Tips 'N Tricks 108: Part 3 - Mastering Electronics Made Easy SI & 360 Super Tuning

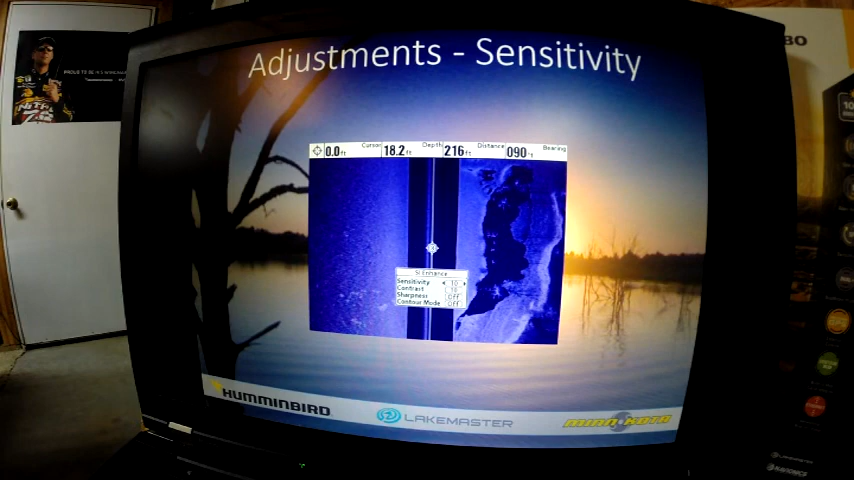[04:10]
is that same image in 10 this image down here we increase the sensitivity to 12 and then here we lowered it to 8 you can see the changes that it made
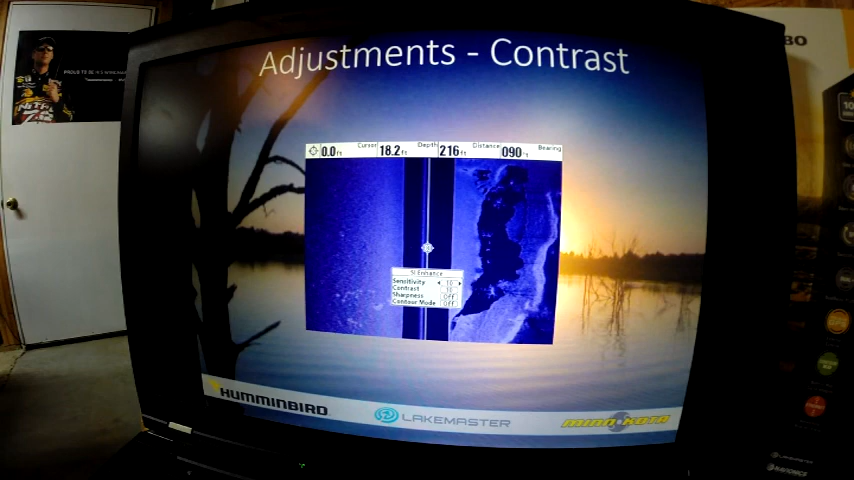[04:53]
going back to the sensitivity at 10 and adjusting our contrast we adjust our contrast to 12 you can see down here in the corner and you can see the adjustment
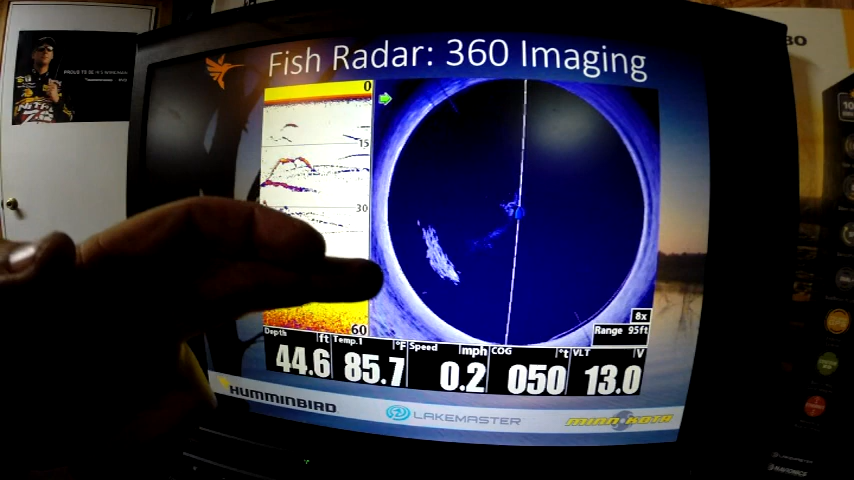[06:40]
On screen: depth 44.6 ft, water 85.7°F, speed 0.2 mph
for you you see this school of fish and this is a composite of snapshots this is not actual footage from it but it shows you that these fish as it as it refreshes are moving around
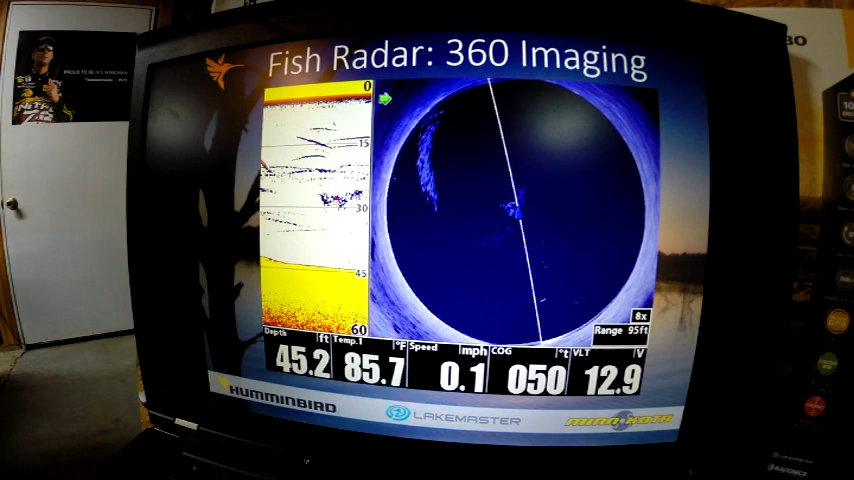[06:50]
On screen: depth 45.2 ft, water 85.7°F, speed 0.1 mph
it's basically fish radar it doesn't replace sight imaging it enhances your fishing system to give you
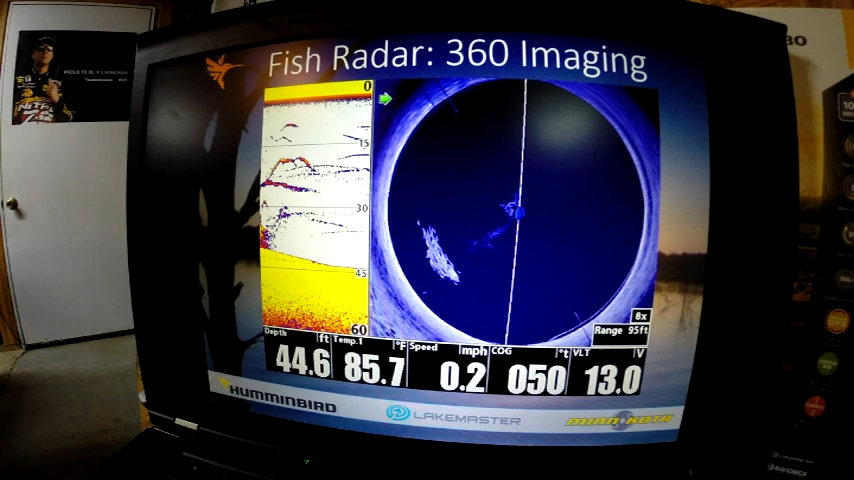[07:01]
On screen: depth 44.6 ft, water 85.7°F, speed 0.2 mph
more data to help you catch more fish this is just an example of stumps that you can see with 360 you can get very good detail you can see the roots on it you can actually see some fish over here out to the side the great part about it is your boat is always pointed forward this is to the left this is to the right this is behind the 360 system and this is always forward of the 360 system so you know exactly
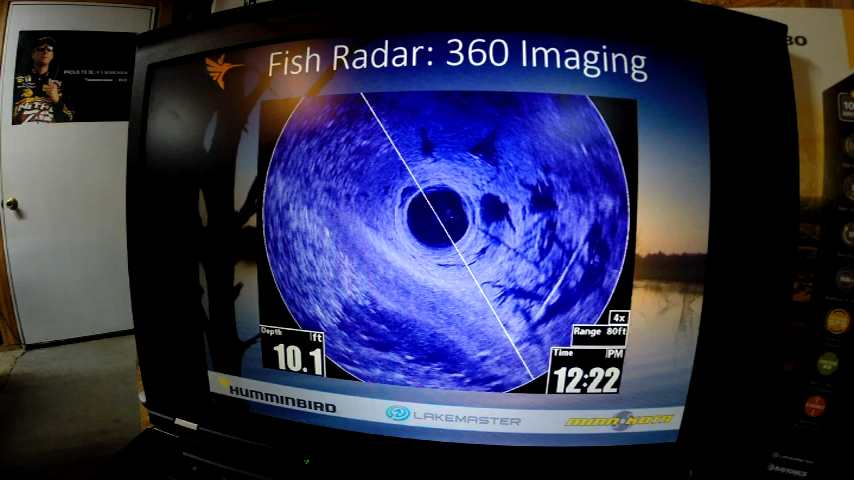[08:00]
On screen: depth 10.1 ft
here sitting perfectly still 360 imaging will show the picture for you with not any control of the foot your hands just put it in the water and let it go to work and let it go to work for you this is showing a foundation with the boat icon that was forward and left of us it allows you to stay off that structure see it and make cast
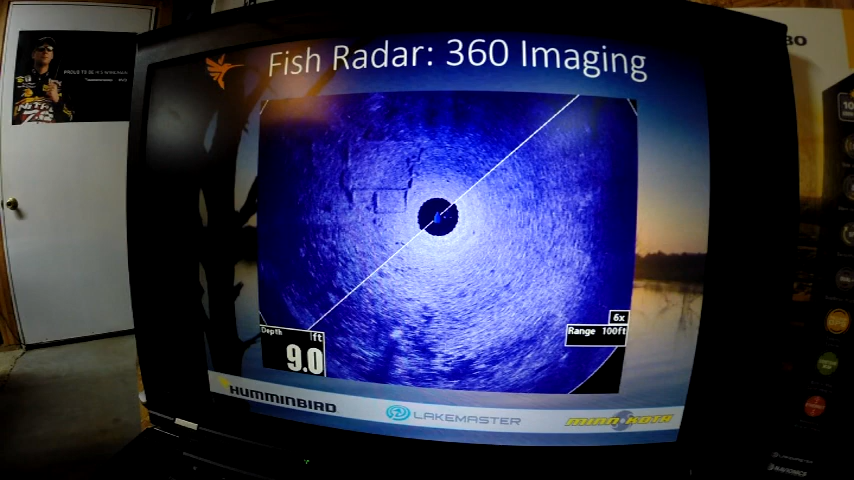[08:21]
On screen: depth 9.0 ft
to it and try to catch fish off of it 360 imaging this is a bunch of fish here on this brake line and you can split it with mapping you can see all these white spots those are actually fish off the bottom that you can know
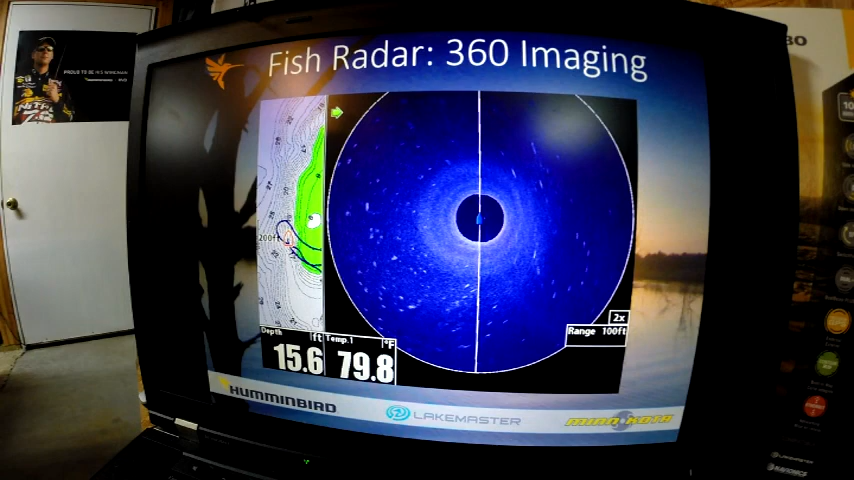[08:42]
On screen: depth 15.6 ft, water 79.8°F
exactly where to cast they're all around you so you can make multiple casts all the way around you to catch more fish it shows rock detail very good this is rock this is actually a ledge dropping off and you can see all the fish that are hanging out here bait fish and fish those white areas those are the items you want to look for one of the really neat things of 360 is when it refreshes is if it moved and you didn't
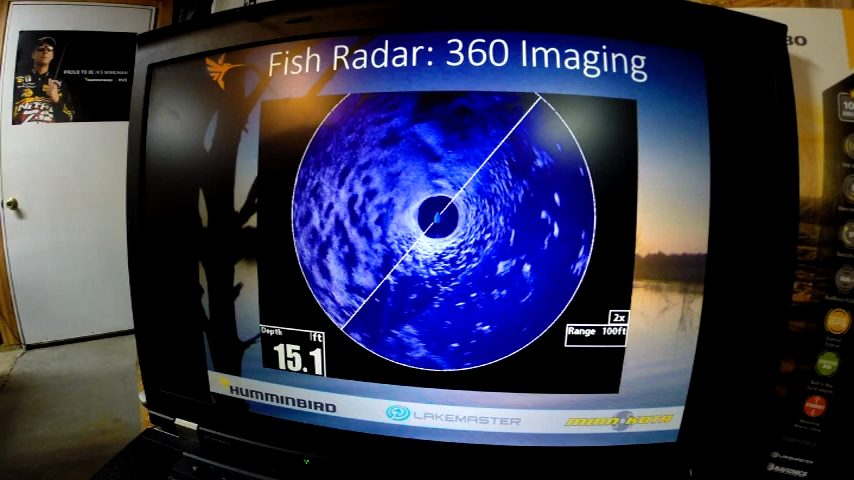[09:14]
On screen: depth 15.1 ft
move it was a fish or you better cast at that area because there's fish there now
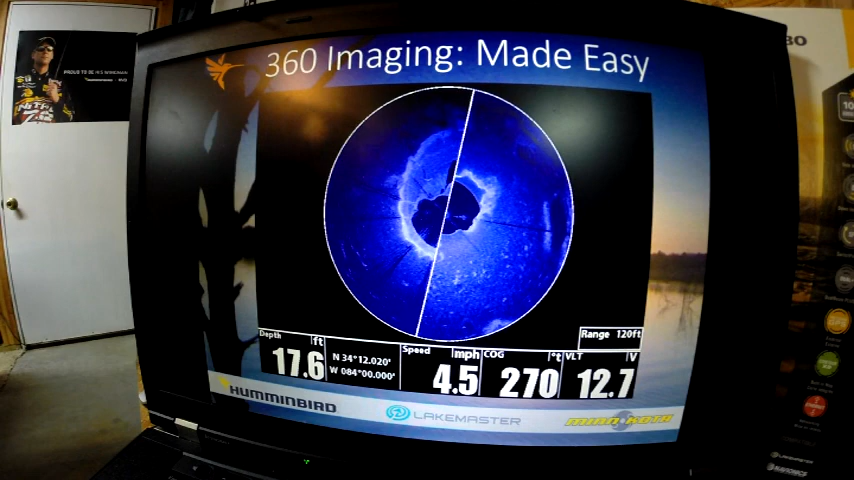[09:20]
On screen: depth 17.6 ft, speed 4.5 mph
basically 360 made it made easy the setup you can adjust the amount of zoom will increase the data the first picture was without any zoom we're at two times aim if you look here we got a range of 120 there's
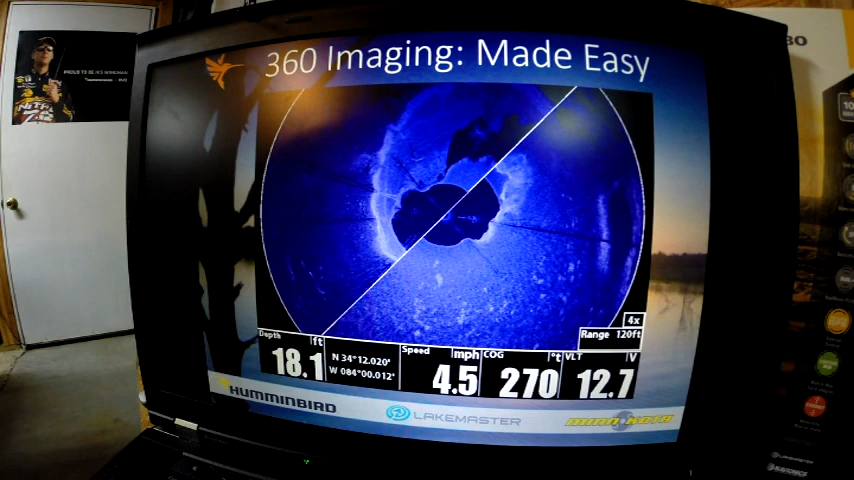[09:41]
On screen: depth 18.1 ft, speed 4.5 mph
a four times in six times in and that will help you see the data the next is running your chart speed you've got
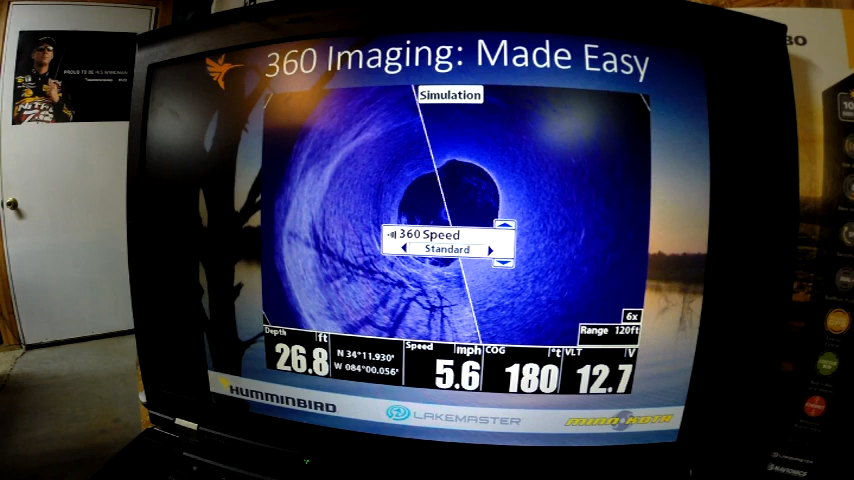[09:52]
On screen: depth 26.8 ft, speed 5.6 mph
different chart speeds this is set on standard and if you look at this is factory defaults and you can see exactly what the adjustment
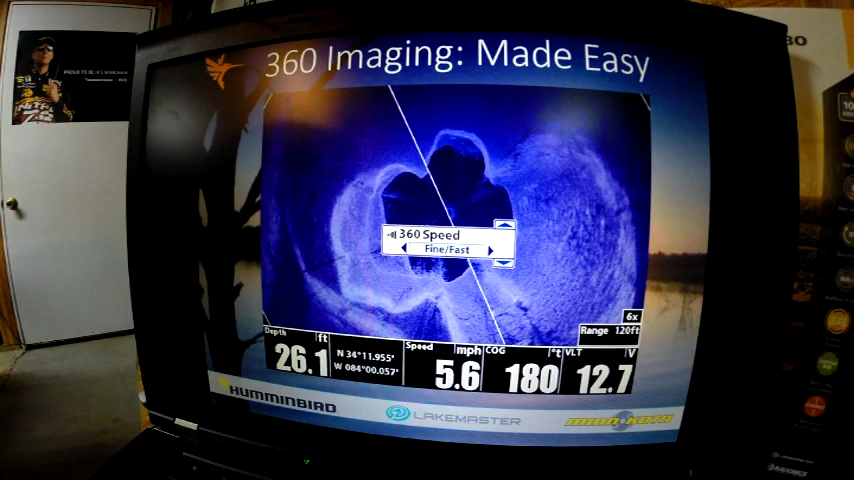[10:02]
On screen: depth 26.1 ft, speed 5.6 mph
of it here's fine fast you can see we're getting capturing a lot more detail our
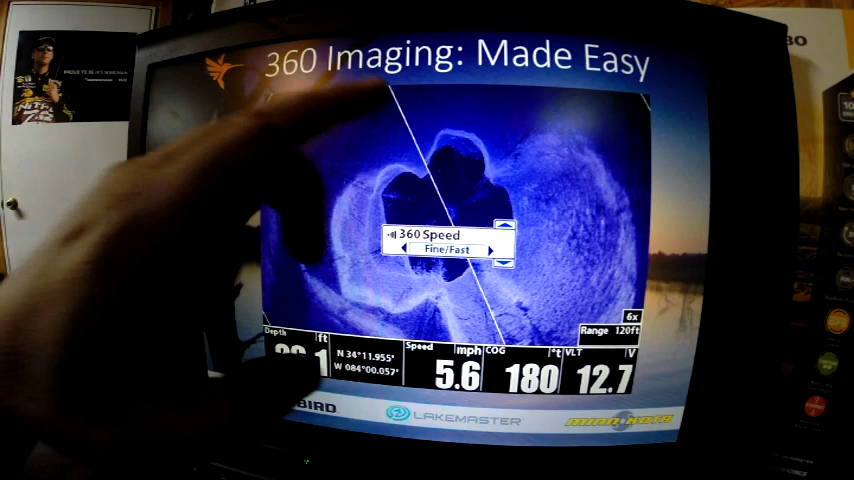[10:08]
On screen: speed 5.6 mph
vector line is not going to rotate as fast but we're going to get more detail in the image there's
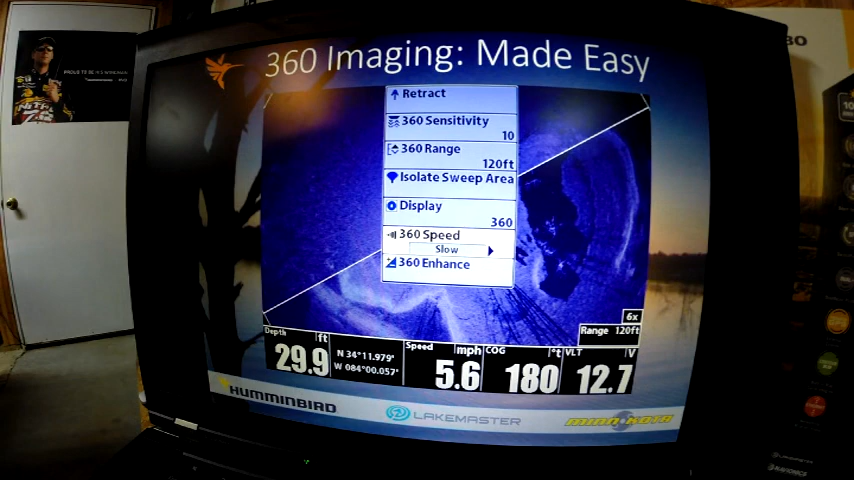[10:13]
On screen: depth 29.9 ft, speed 5.6 mph
also a slow that really increases the level of detail but it refreshes the slowest course fast is one up from standard it will cause the vector line to go around faster it does slur the image
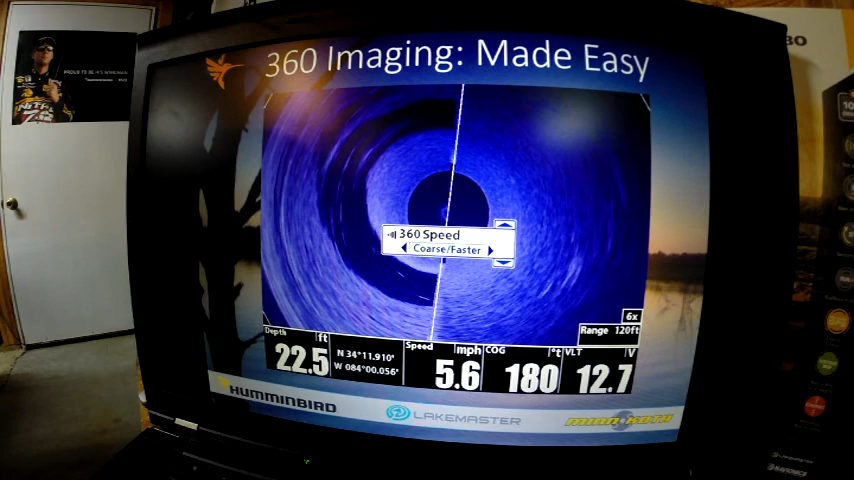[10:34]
On screen: depth 22.5 ft, speed 5.6 mph
a little bit but if your fish are moving you can still see the fish here
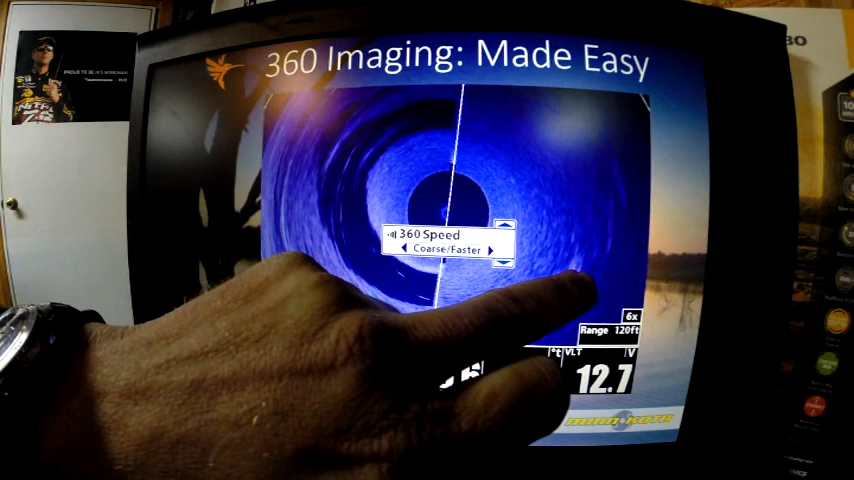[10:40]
and the bait fish there and you can see fish off of this break this is the fastest speed the 360 imaging systems going around real quick you can still see a fish here and some trees it's going to refresh real fast if you if you need new data fresher data to make that